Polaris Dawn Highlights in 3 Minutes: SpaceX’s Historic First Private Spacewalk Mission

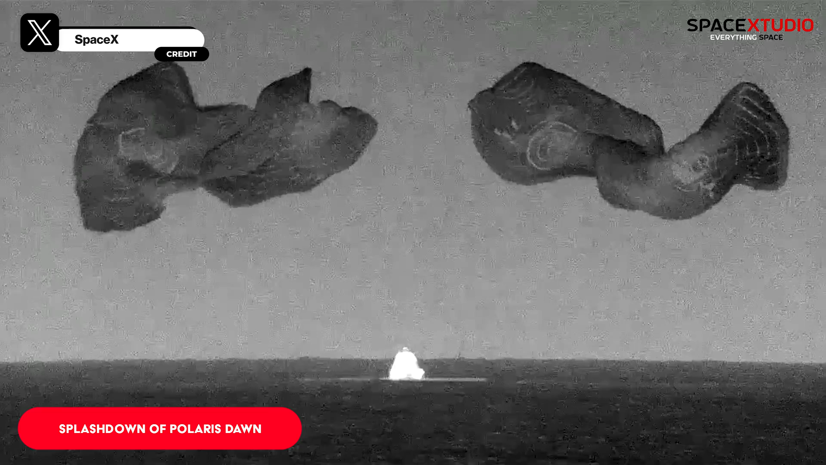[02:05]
So just copies, you can splash. Our first live view with the side hatch open.